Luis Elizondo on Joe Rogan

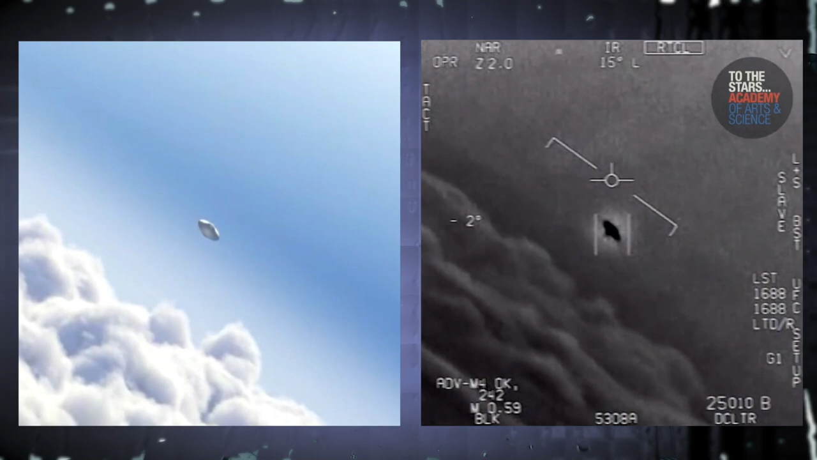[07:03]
I think there's certainly more to the gimbal footage because when it tilts and then it cuts off, I think there's something more to see from that.